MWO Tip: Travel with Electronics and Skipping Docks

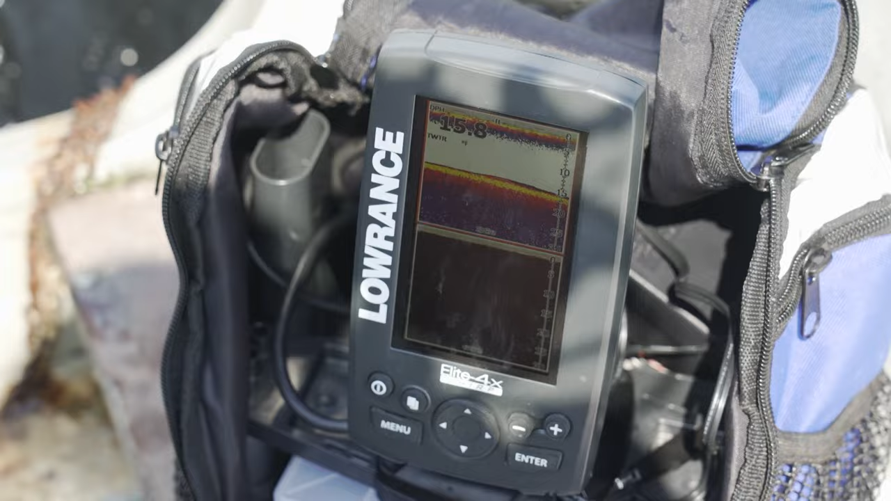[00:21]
If you're an ice fisherman, bring your ice fishing unit just so you can get the depth and the structure. As long as this part is touching a little bit of water, you'll be able to tell how deep you are, if there's any fish down there.
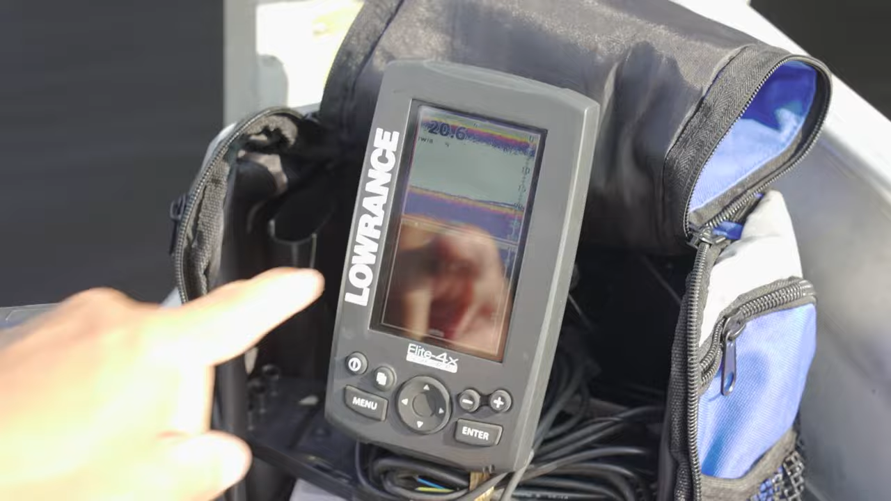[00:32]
It's really key, especially when you're going into non-guided adventures and you don't really know the lake.